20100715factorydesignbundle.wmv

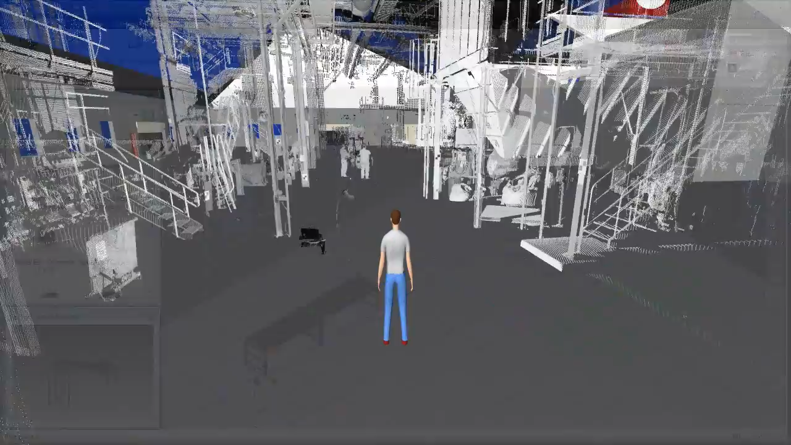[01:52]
you can always scan the existing building data as point clouds, then bring them into AutoCAD to overlay it on your concept.
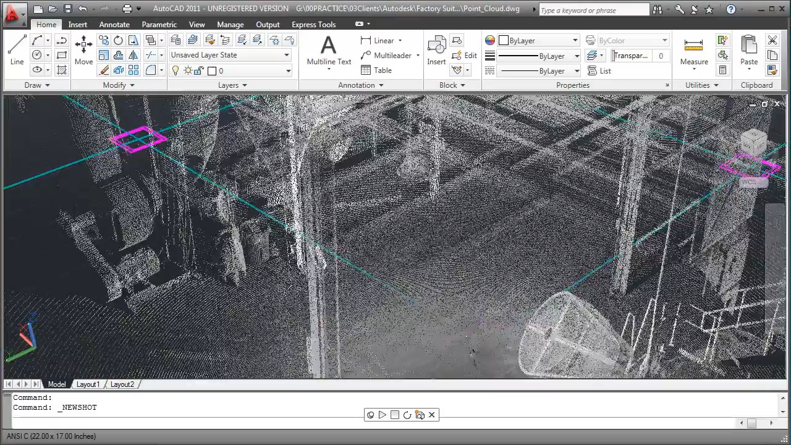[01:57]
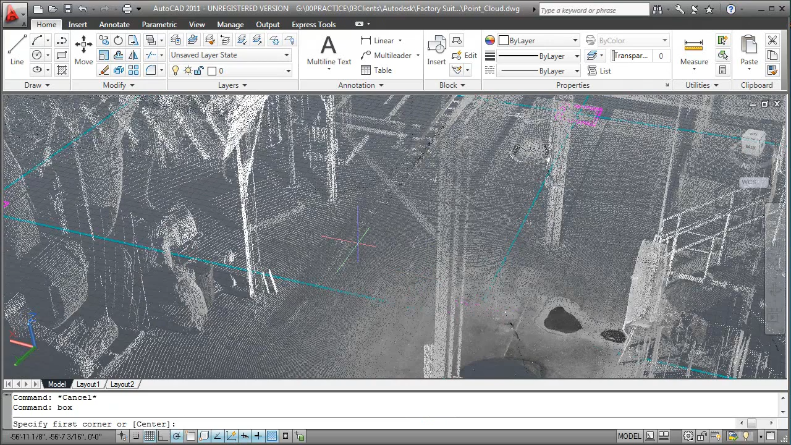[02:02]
These point clouds can be added to your 2D AutoCAD designs to facilitate space reservations in context of the as-built state of the facility. One of Autodesk customers, ITEMCO, recently ordered a new machine from Germany.